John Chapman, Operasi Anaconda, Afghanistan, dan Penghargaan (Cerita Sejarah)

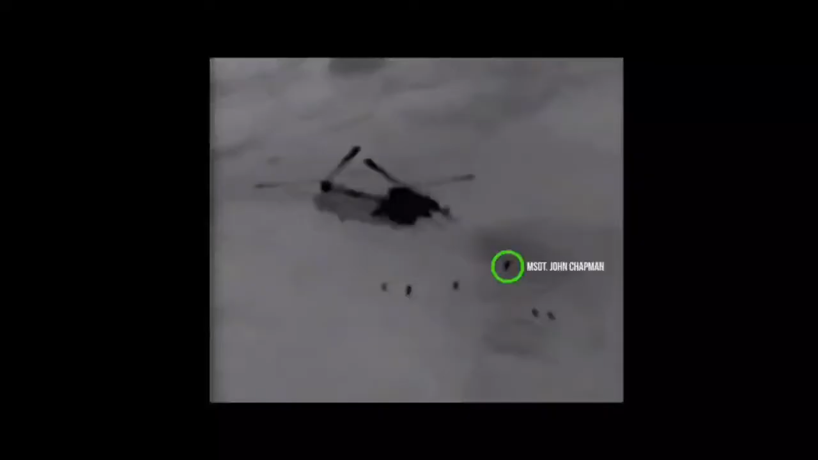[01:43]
darurat begitu helikopter mendarat helikopter menerima tembakan dari
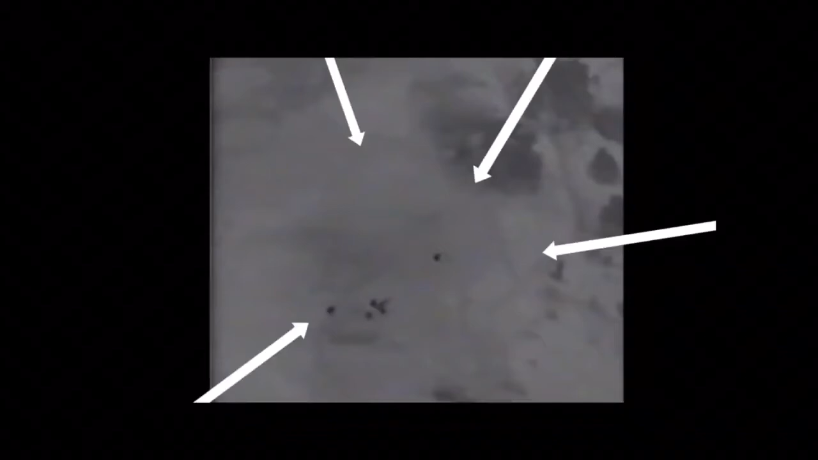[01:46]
berbagai arah dikarenakan posisi mereka yang berada di abitan dua benteng musuh Chapman beserta rekan-rekannya bergegas untuk melindungi diri
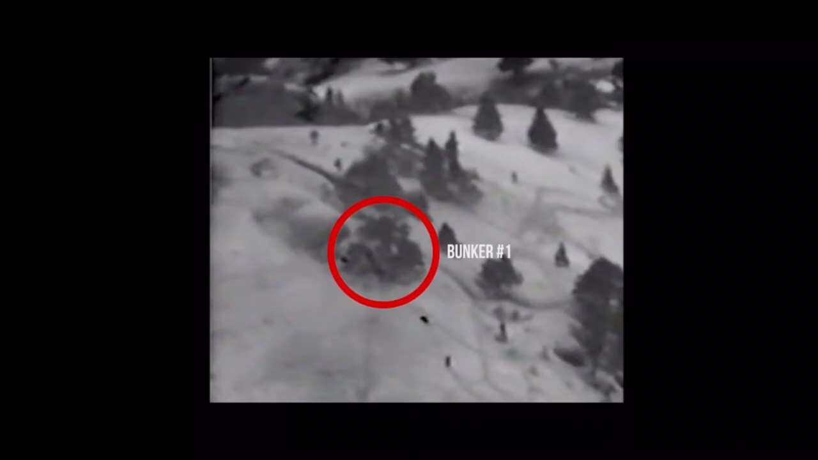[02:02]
Chapman dengan handal menetralisir dua musuh dan ia juga menemukan jasad sang target misi yaitu perwira
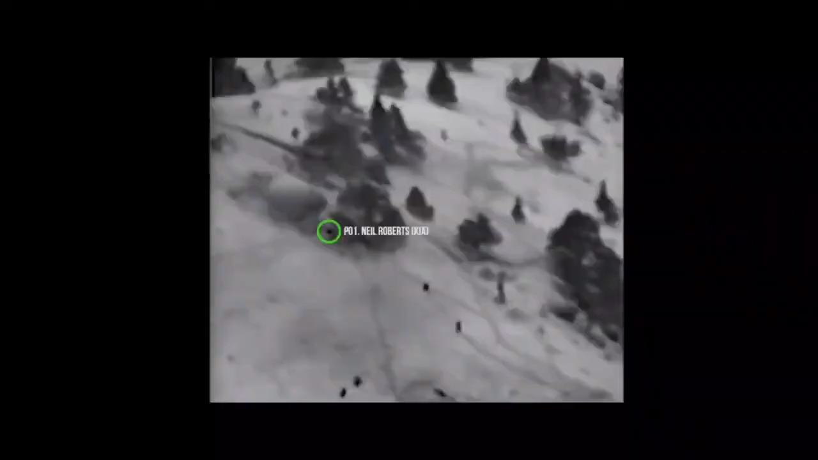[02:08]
Neil Roberts yang sudah terbunuh setelah menaklukkan benteng pertama tiba-tiba Chapman menerima
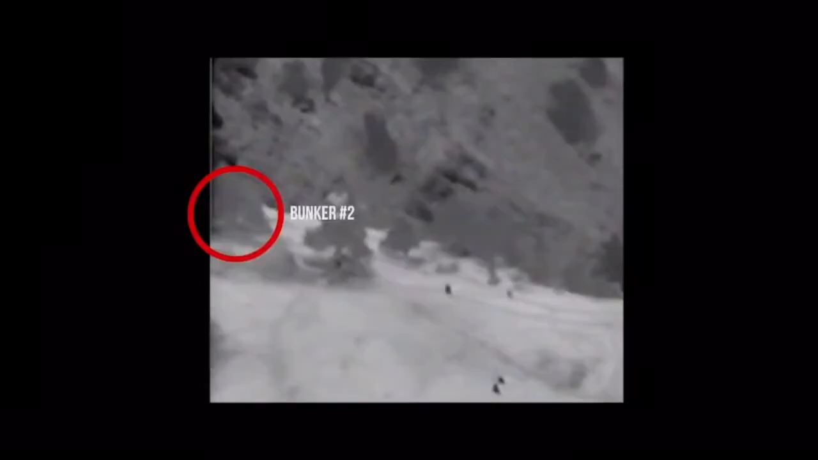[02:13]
dua tembakan badan dari arah benteng yang kedua yang membuatnya terjatuh pingsan rekan-rekan Chapman hendak menyelamatkan Chapman dan jasad sang perwira akan tetapi beberapa dari mereka mengalami luka serius akibat
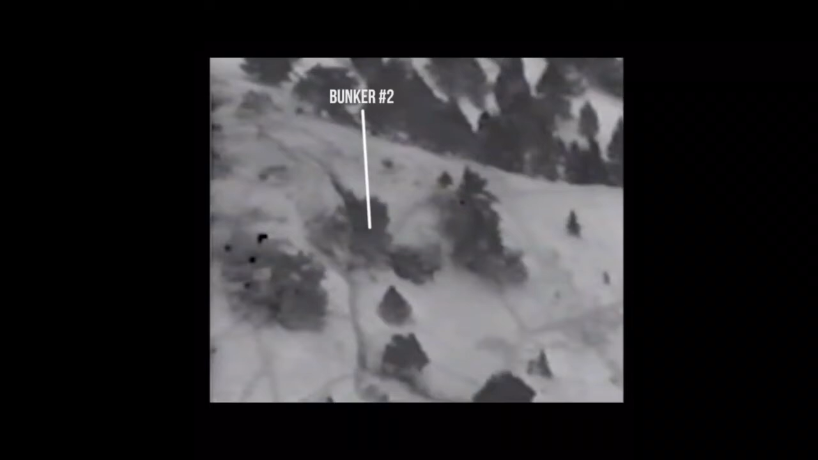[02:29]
tembakan dan serpihan granat dari benteng kedua yang mengakibatkan mereka hanya dapat menyelamatkan sang perwira
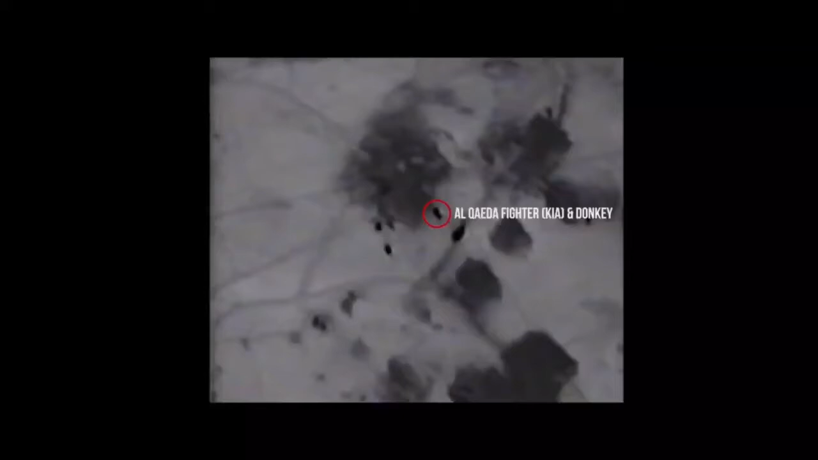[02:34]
menyedari kondisi tim pada saat itu kian memburuk sang kapten tim memerintahkan tim untuk segera mundur dengan
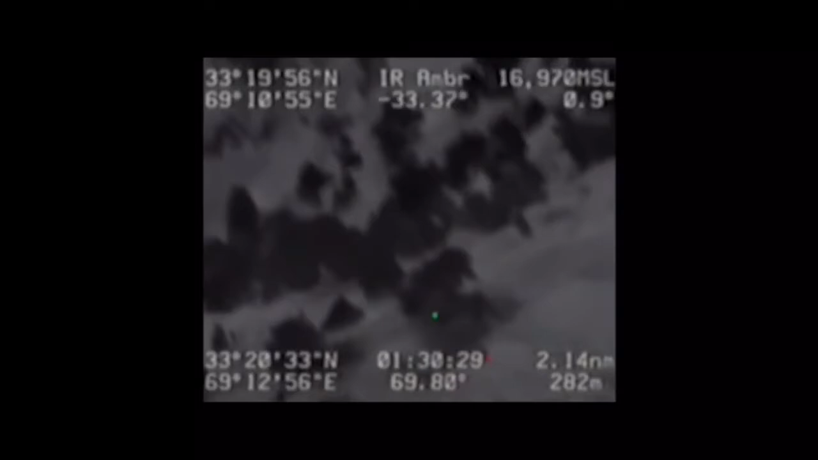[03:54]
beberapa musuh mencoba untuk menyerbu ke arah Chapman tetapi Chapman masih
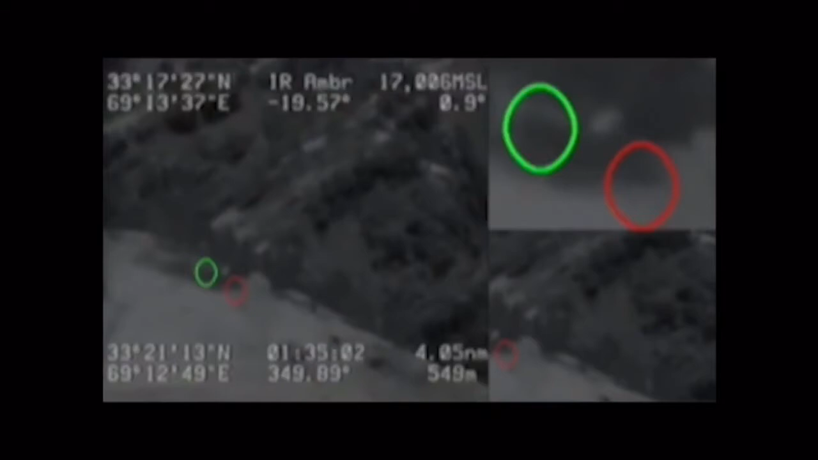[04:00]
dapat memukul mundur penyerbuan mereka hingga pada satu kesempatan salah satu musuh berhasil menyerbu Chapman hingga akhirnya mereka bertarung dengan tangan kosong tetapi dengan keahliannya ia
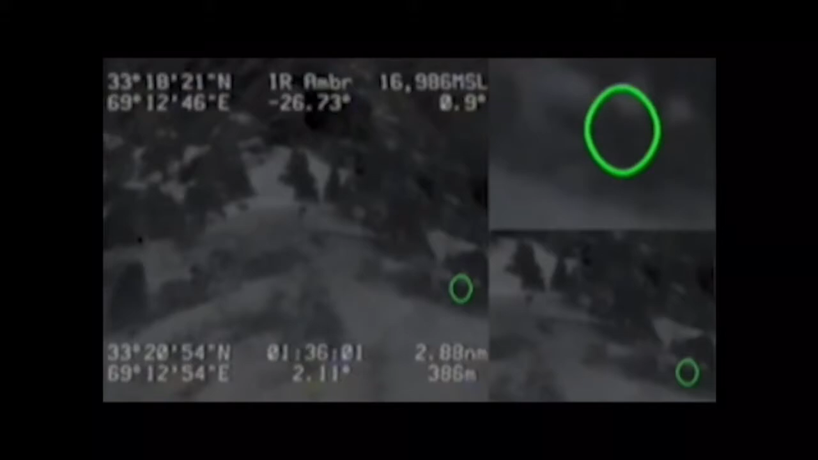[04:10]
masih dapat membunuh sang musuh meskipun dalam keadaan lemah matahari sudah mulai terbit dan Chapman hampir kehabisan amunisinya
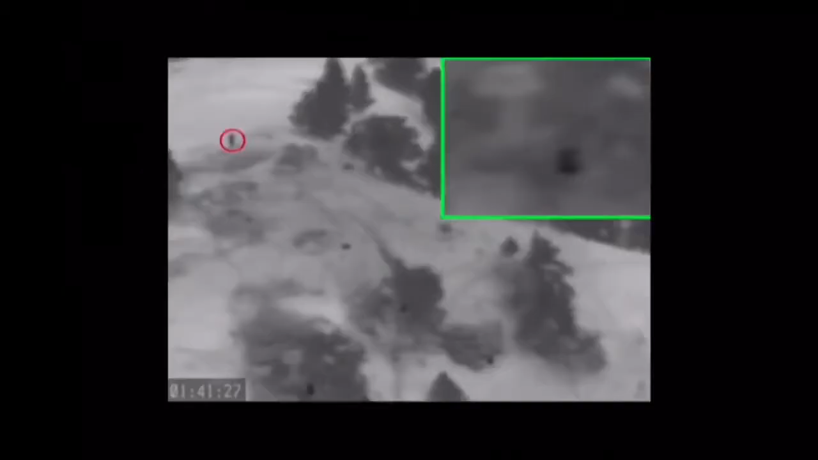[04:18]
terdengar dari kejauhan gemuruh sebuah helikopter
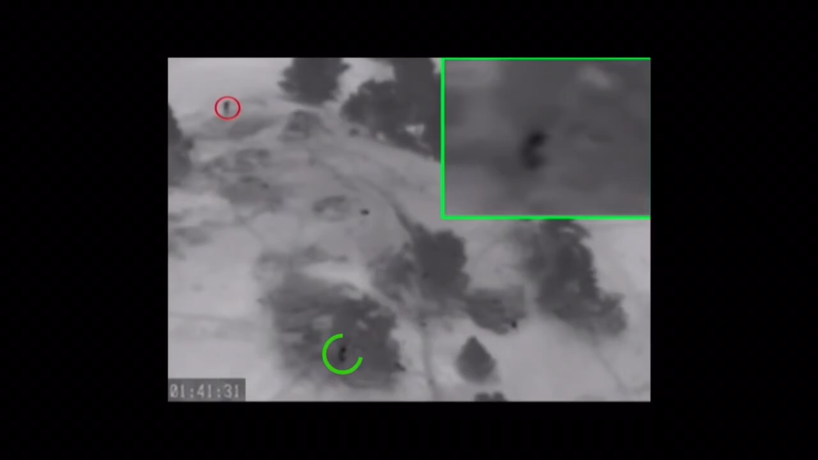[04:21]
Chapman mengenalihat warna-warna coklat helikopter tersebut yang menandakan bahwa bantuan pusat telah tiba tetapi menunggu lama dia secara heroik bergergas meninggalkan
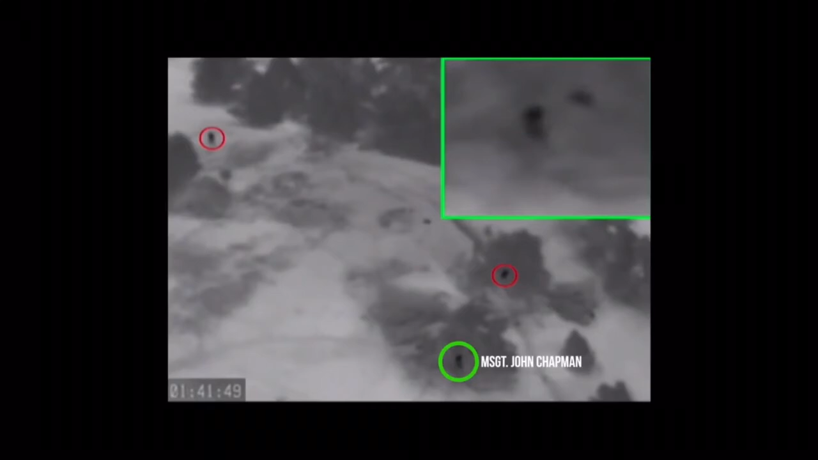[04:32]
bentengnya dan maju ke arah benteng musuh berada dia lalu menembaki ke arah
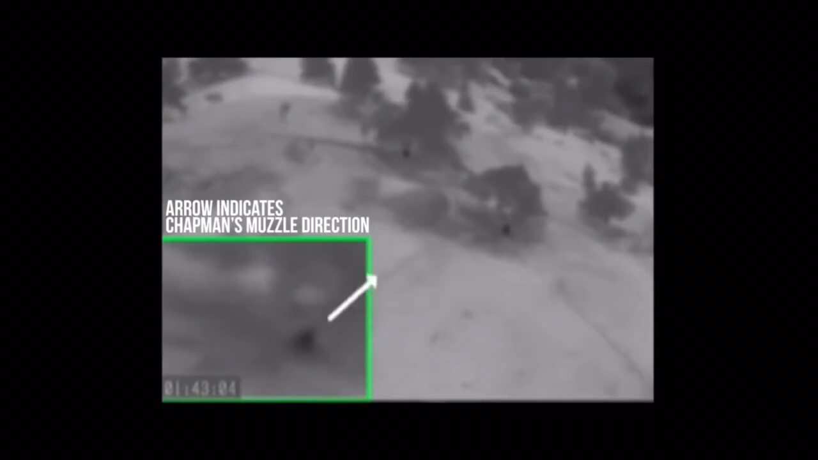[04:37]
semua musuh dengan tujuan untuk mengalihkan perhatian musuh supaya helikopter itu dapat mendarat dengan
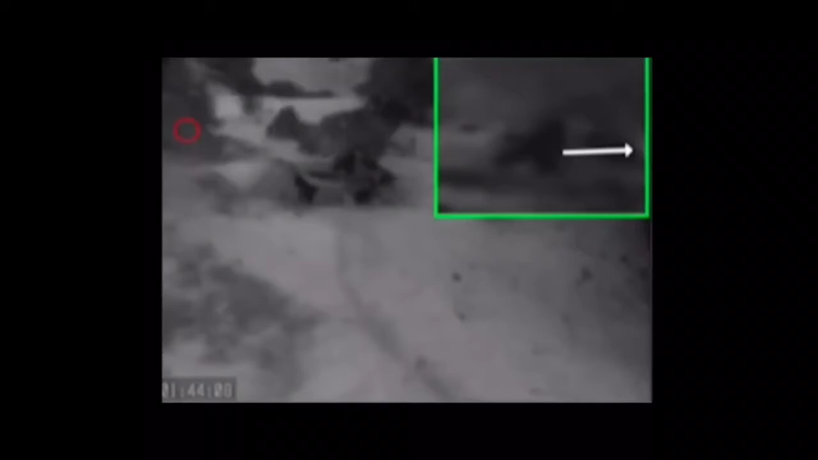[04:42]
aman tapi meskipun itu helikopter tetap tertembak mengisil musuh sehingga harus mendarat darurat
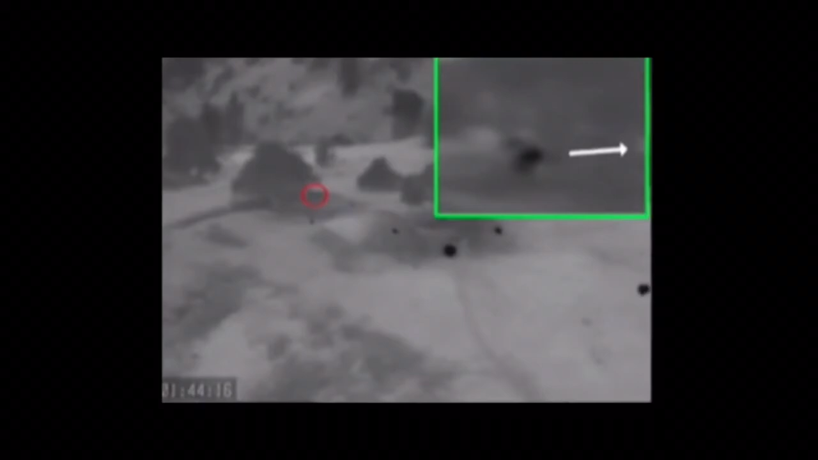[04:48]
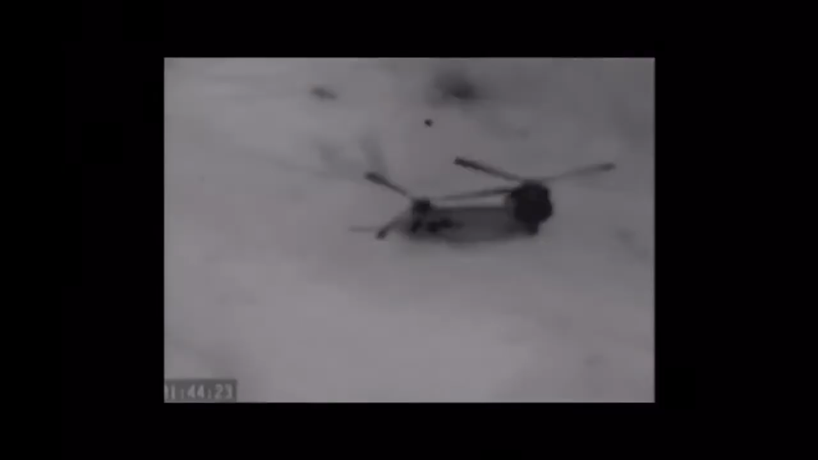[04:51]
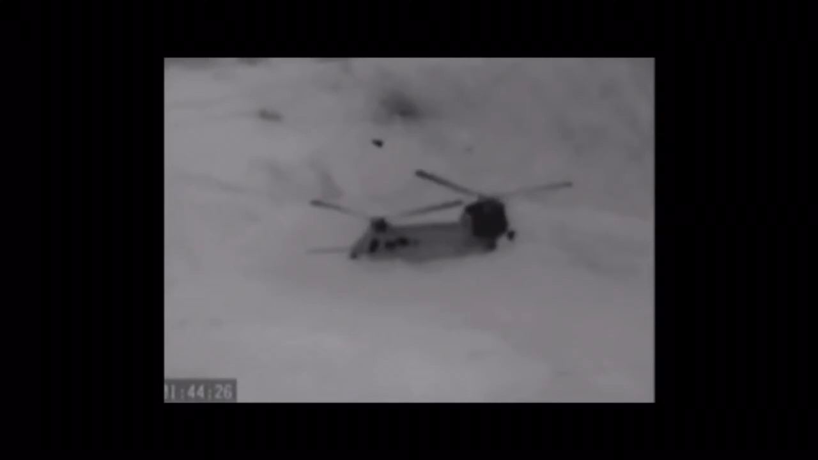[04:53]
ketika helikopter berhasil mendarat darurat tim medis dan tentara bergegas keluar menyelamatkan dan mengobati rekan-rekan Chapman yang
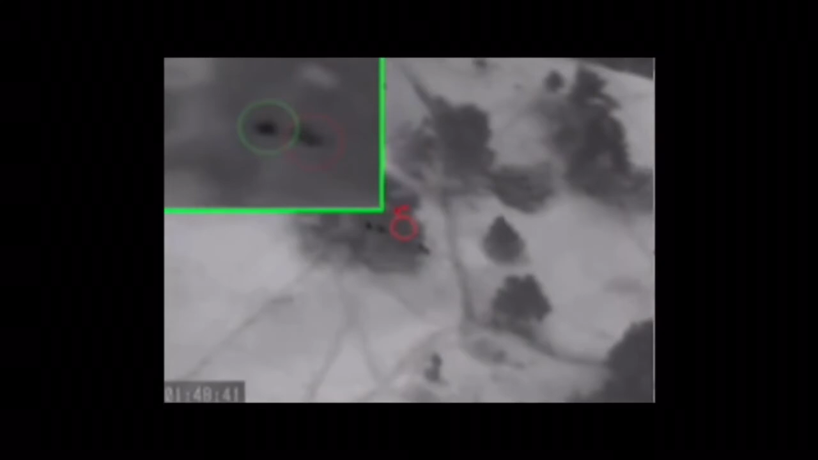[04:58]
berhasil mundur sedangkan Chapman bertarung sendirian demi mengalihkan perhatian musuh hingga
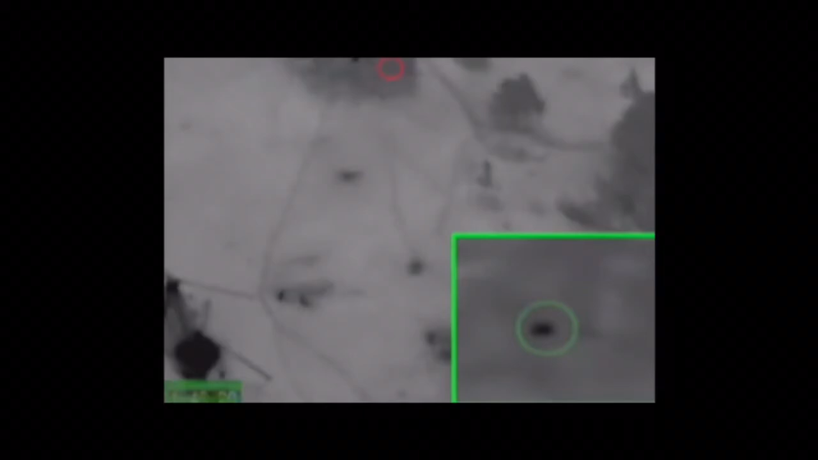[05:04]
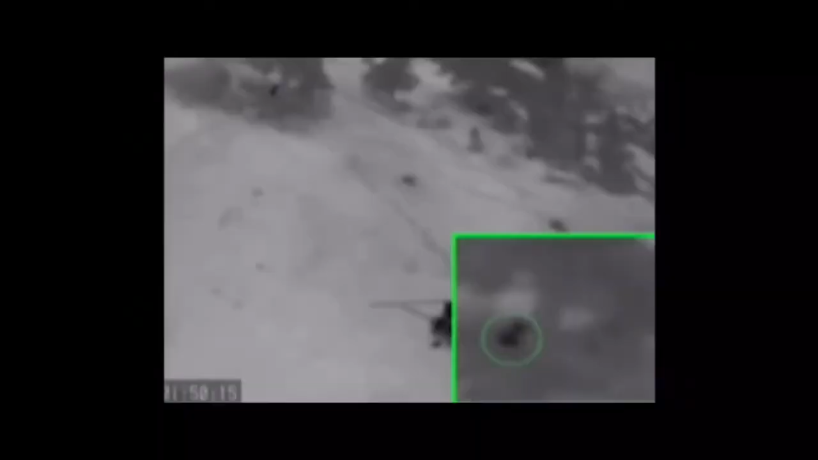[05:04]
akhirnya Chapman tertembak di bagian dada yang langsung membunuhnya di tempat seluruh
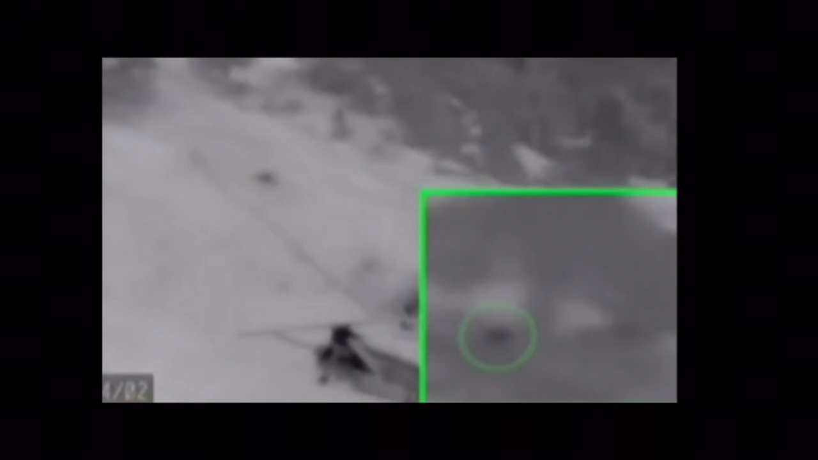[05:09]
kejadian ini terkam oleh terpengitai milik Amerika Serikat rekaman ini menjadi bukti sejarah Chapman yang menjadi sosok pahlawan bagi tentara